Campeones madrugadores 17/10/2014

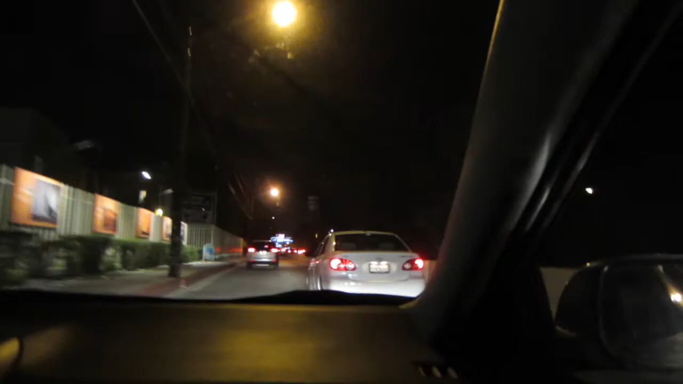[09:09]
Cuando está ahí son como 10 minutos, bueno, como no, media hora. Media hora, 40 minutos. Ajá, entonces yo creo que sí la hicimos.
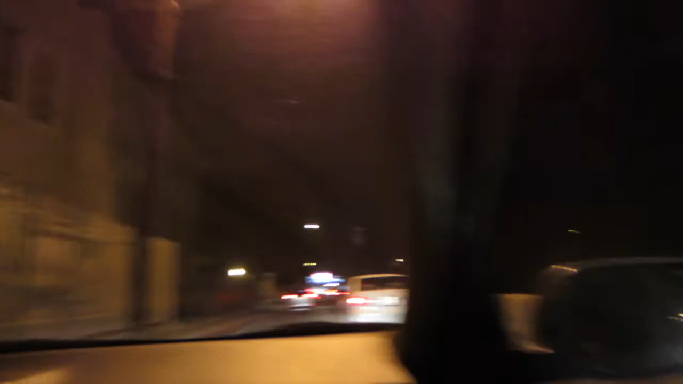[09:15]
No vamos a hacer. Si era a las 9, ¿no? No está el entusiasmo. No, mi amor, pues que es positivo, aquí está la fila. Que se realice, son 40 minutos, no. Mira, donde está este letrero gigante, ahí está el cámara, amor, ahí arriba. Esa cajita. Ah, esa cochinada.